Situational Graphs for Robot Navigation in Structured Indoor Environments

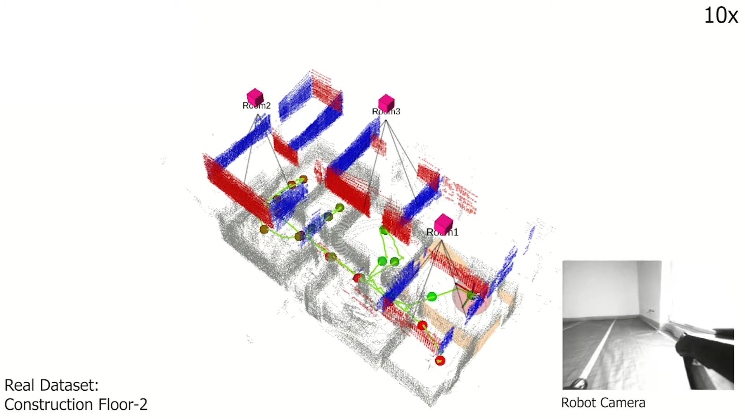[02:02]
The viewer can appreciate the quality of 3D
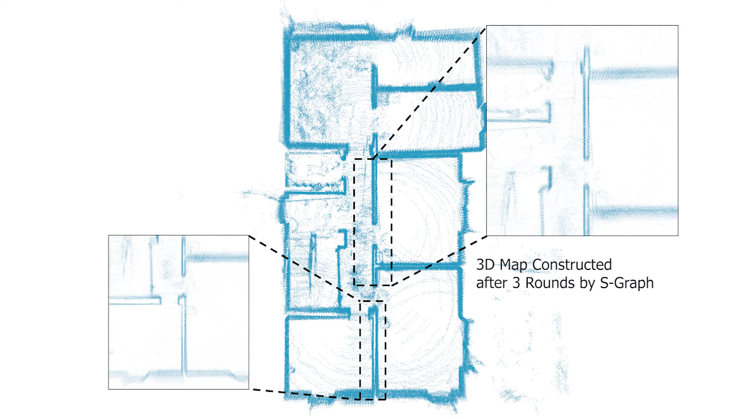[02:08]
reconstruction by our S-Graph after the 3 rounds are performed by the robot,
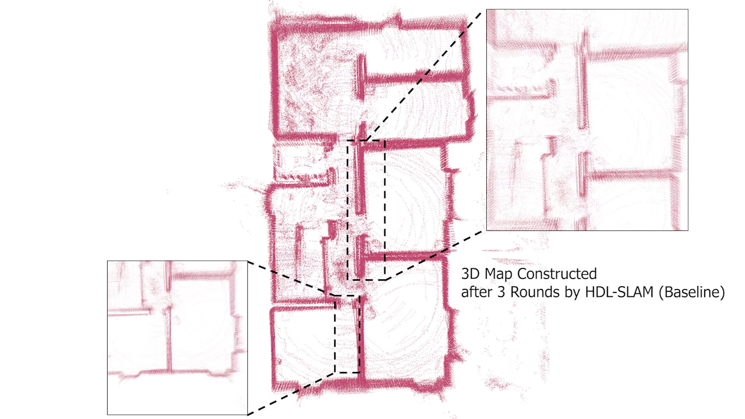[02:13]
whereas the 3D reconstruction by the baseline algorithm.
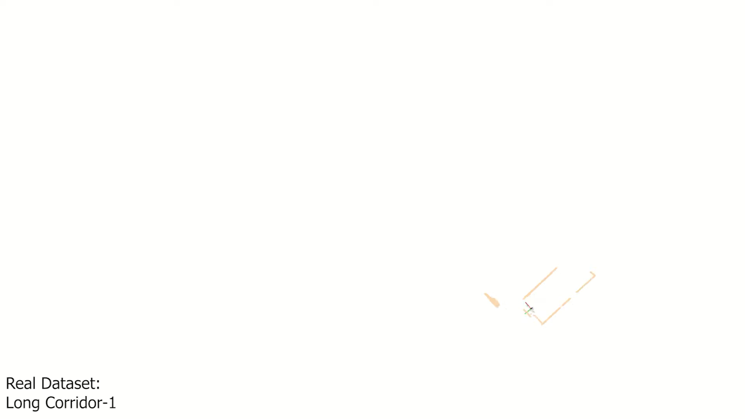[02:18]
In long corridor dataset, the robot traverses a long corridor back and
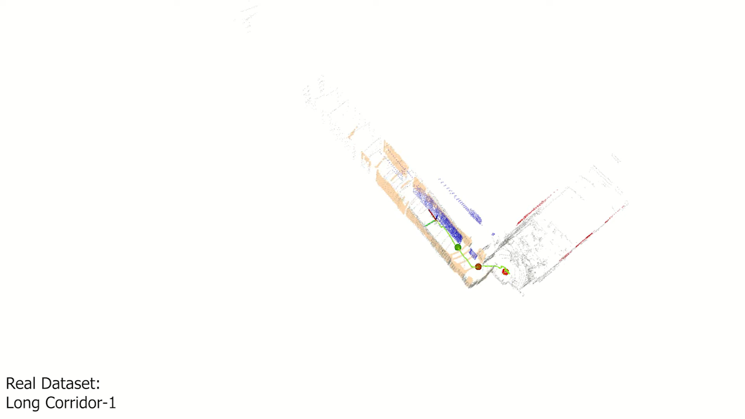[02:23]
forth mapping the planar walls and using the corridor node to constrain them.
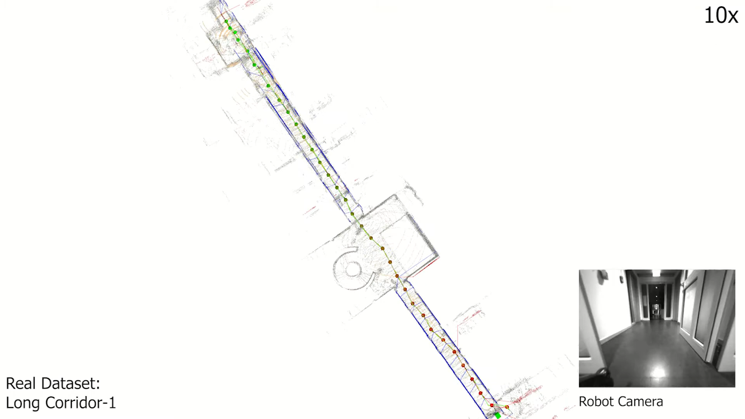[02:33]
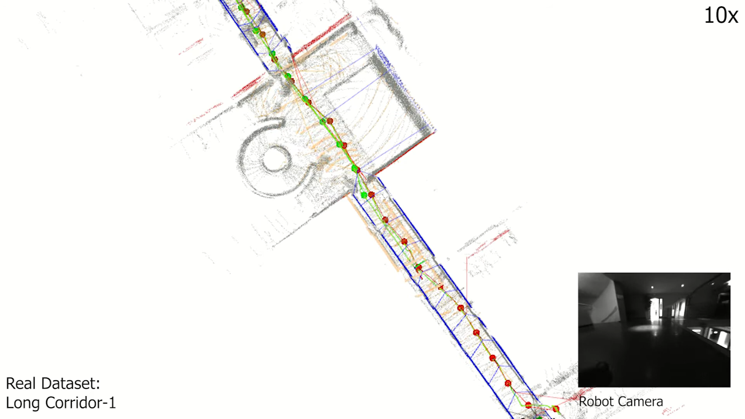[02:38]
Due to the large error in the robot's odometry over time, planar matching shows inaccuracies mapping newer planes for the same wall. The corridor constraint merges these duplicate planes, resulting in a more accurate robot pose and cleaner 3D maps.
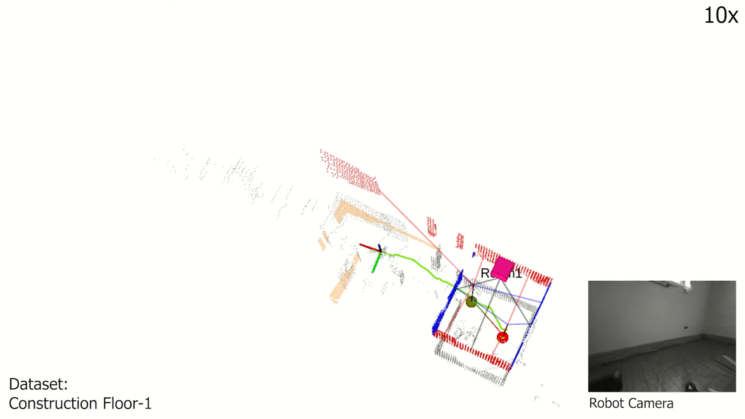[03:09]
Similar experiment is performed on construction floor 1, moving the robot randomly for 4 rounds.
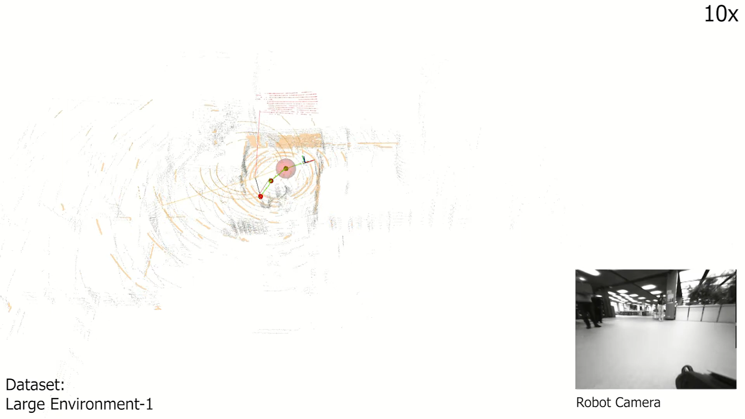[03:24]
We further validate the accuracy of our S-Graphs on larger environments.
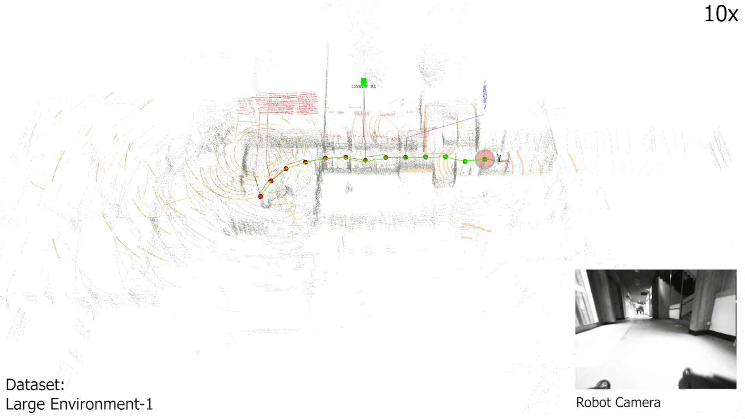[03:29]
In large environment 1, the robot navigates through a squared hallway with 4 corridors, mapping the same planar nodes while constraining these nodes using their corresponding corridor nodes.
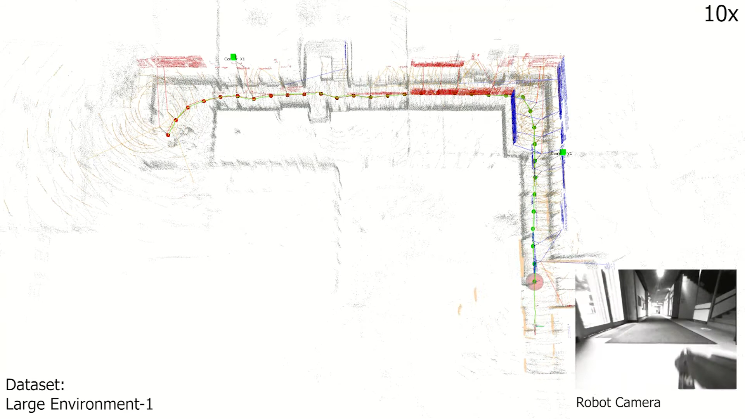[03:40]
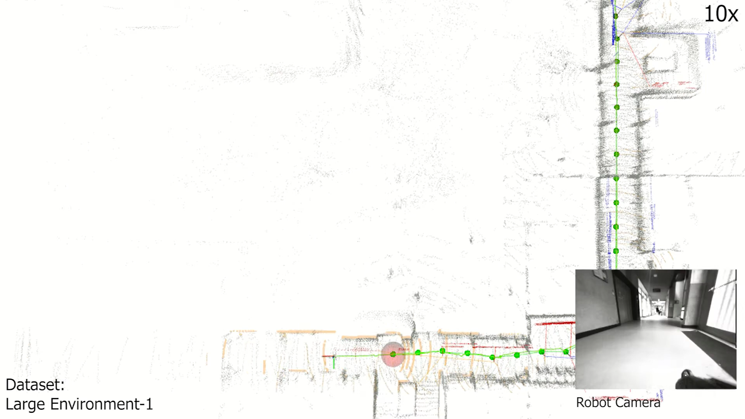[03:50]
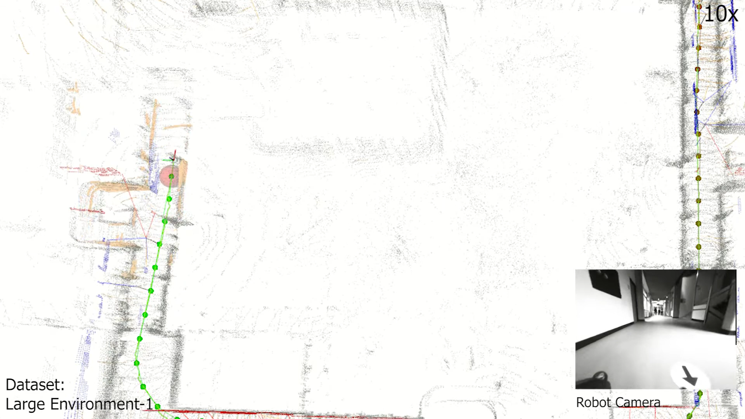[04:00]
As the robot returns to the initial point, the scan matching base loop closure constraint is incorporated,
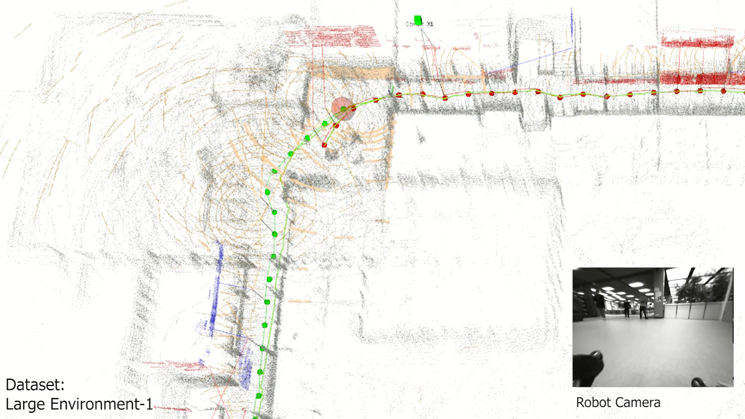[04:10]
further optimising the robot pose the entire S-Graphs and
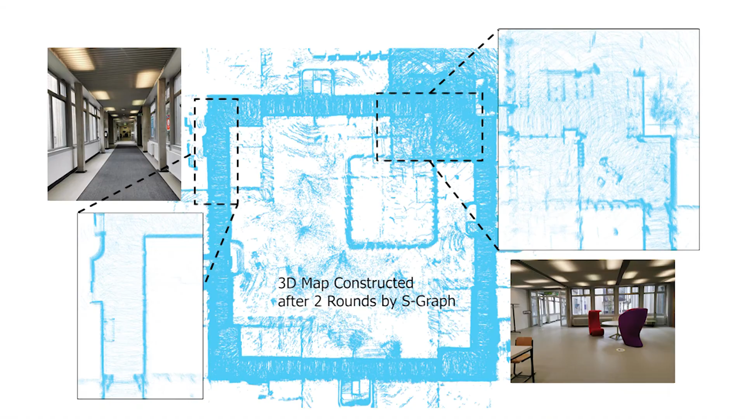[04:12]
the entire S-Graph.
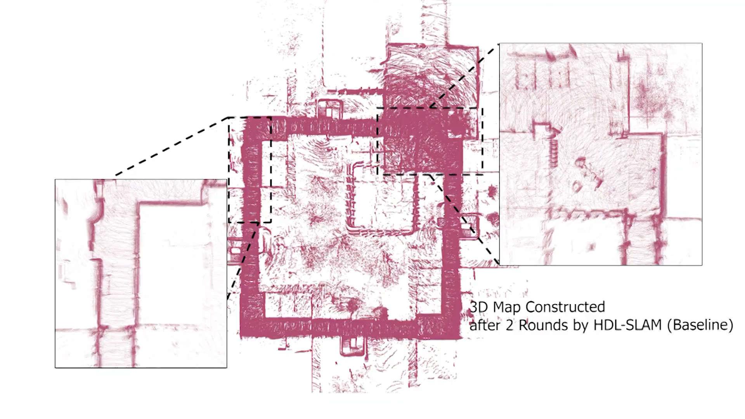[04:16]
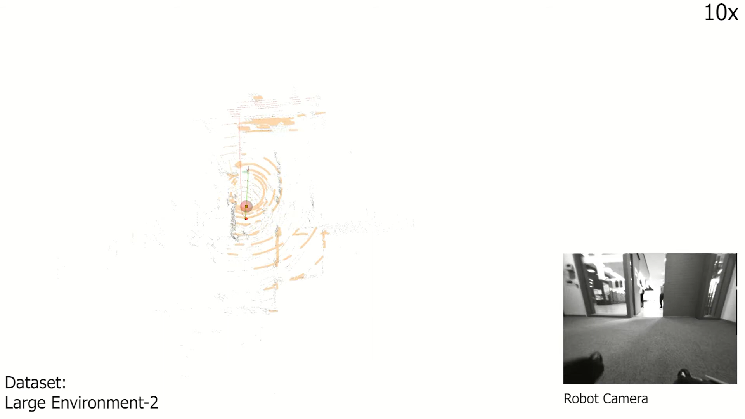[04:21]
Large environment 2 consists of an environment with random distribution of corridors which are identified and mapped along with their corresponding planar walls.
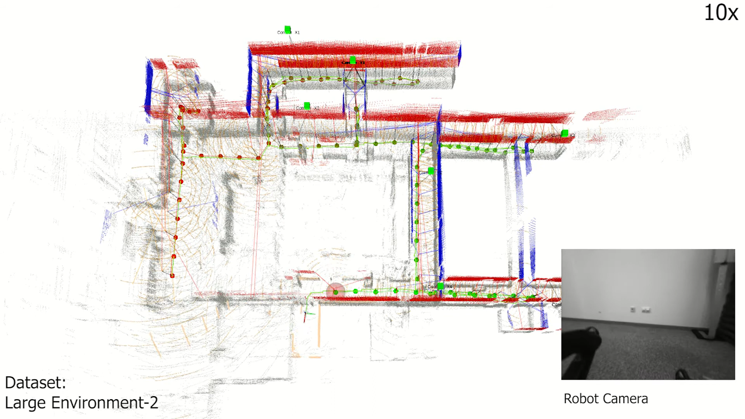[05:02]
As the robot returns to its initial point,
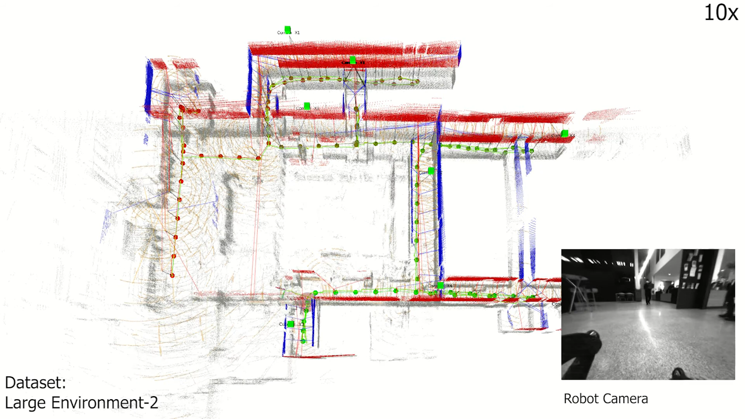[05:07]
the viewer can observe the loop closure constraint further refining the force and the map accuracy.